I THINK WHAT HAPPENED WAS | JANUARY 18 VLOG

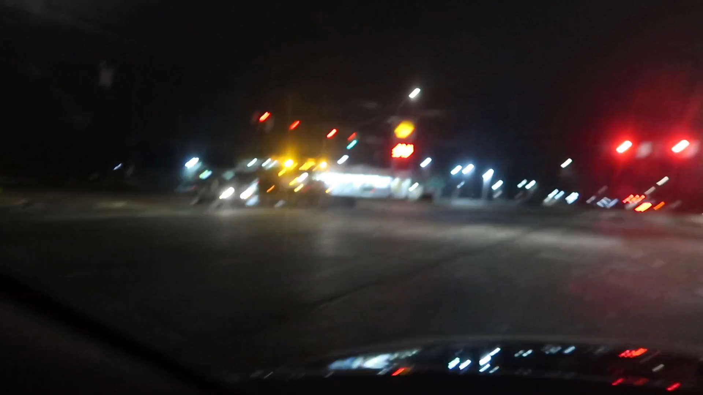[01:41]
There's like, do you see this truck right here? So they're salting the roads. I don't know if you can see the road but they're salting the roads because we're supposedly supposed to have an ice storm followed by a snowstorm and it's supposed to start here between 4 and 5 in the morning.